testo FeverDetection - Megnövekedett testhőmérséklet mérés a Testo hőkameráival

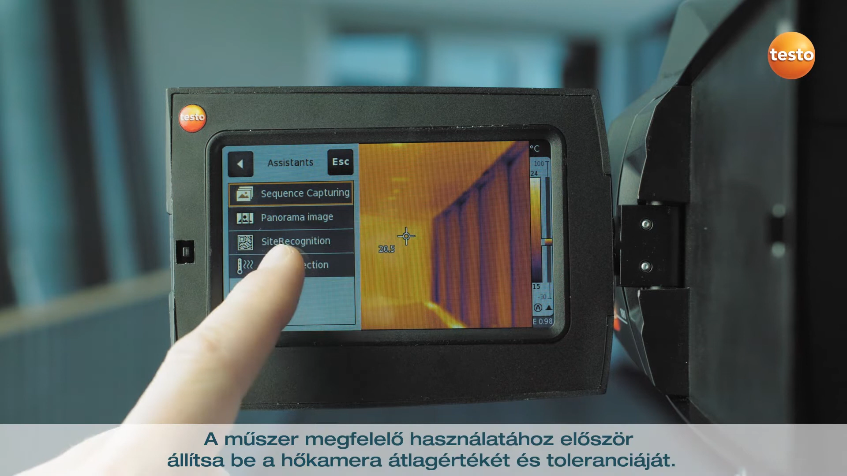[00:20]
For the setup, first set the average value and tolerance in the thermal imager.
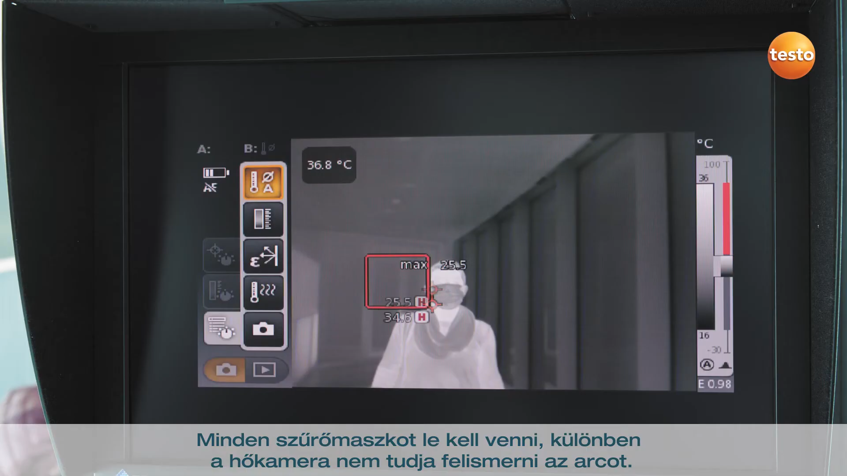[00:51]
Any surgical masks must also be removed, otherwise the thermal imager will not recognize the face in the face.
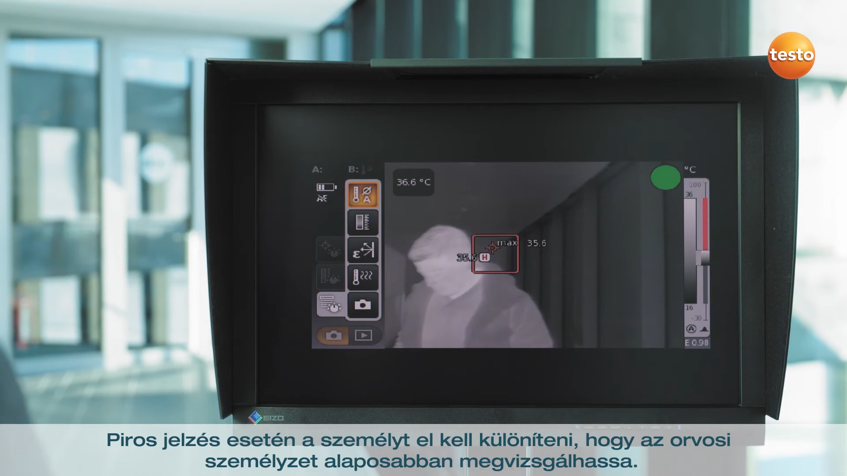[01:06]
In the case of a red signal, the person must be separated for a closer examination by medical personnel.